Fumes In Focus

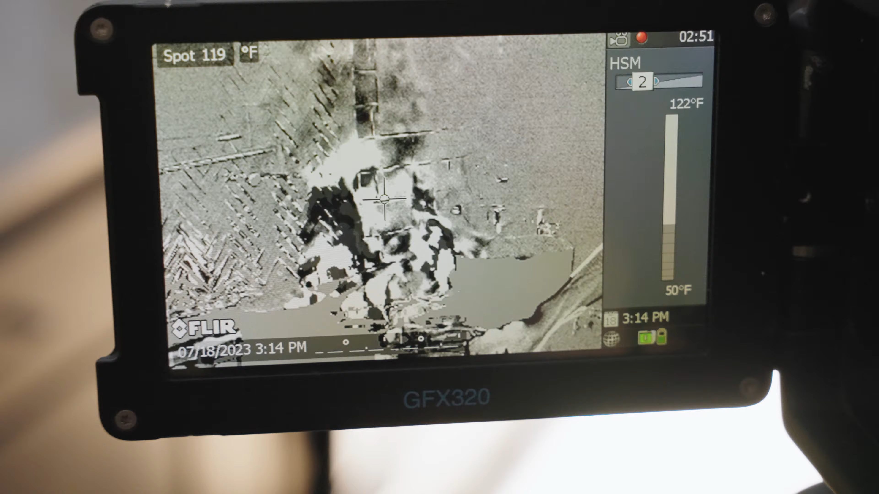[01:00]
On screen: spot 119°F, scale top 122°F, scale bottom 50°F
as well as some of the air pollutants produced by burning it.
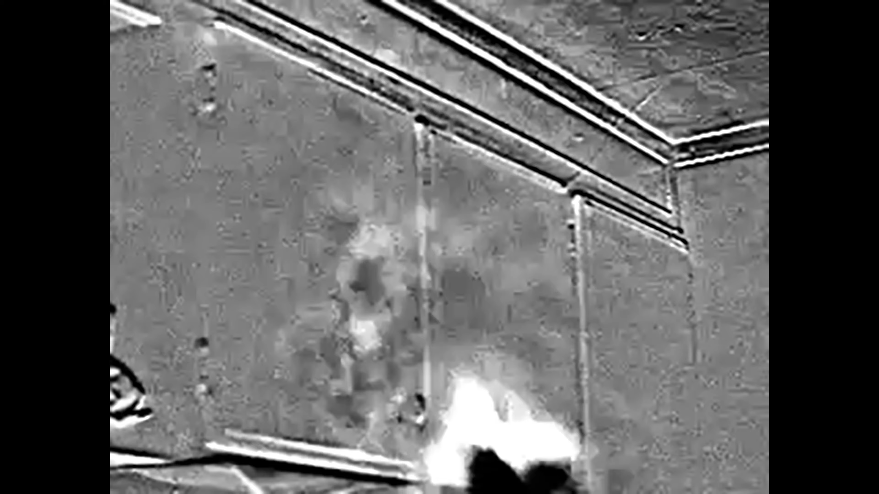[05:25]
As we are cooking, we are inhaling nitrogen dioxide, benzene, and other air toxics.